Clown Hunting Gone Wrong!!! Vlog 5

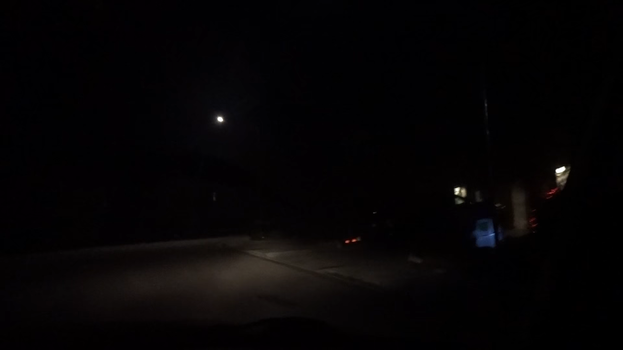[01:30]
I'm gonna get here. Lost, but I need to get away from that car because it's scaring the crap out of me. Nuh-uh, is it turning? No. Guys, let me tell you something. That truck, am I right? That truck. You swear there's no one in that truck, you promise?